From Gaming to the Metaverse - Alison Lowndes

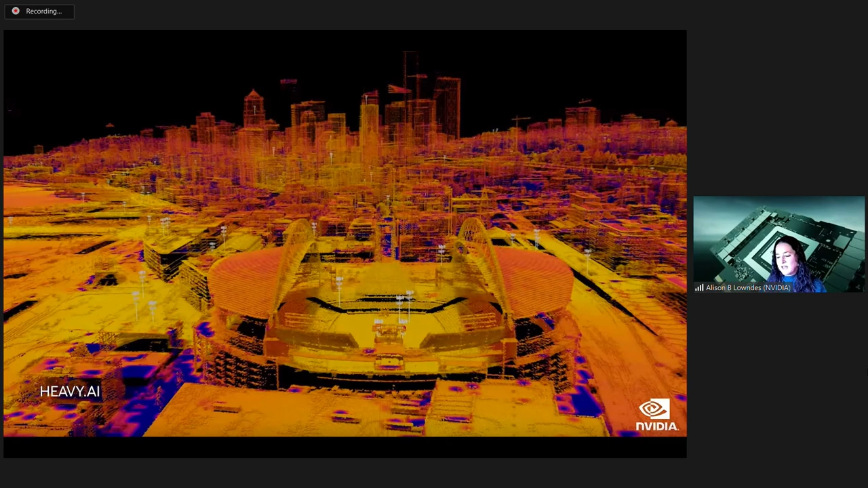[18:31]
to create digital twins of the 4 and 5g networks at metro and nationwide scales and the combining multi-billion point lidar scans with satellite imagery buildings trees and their rf propagation model to simulate the network's performance in real time force earth 2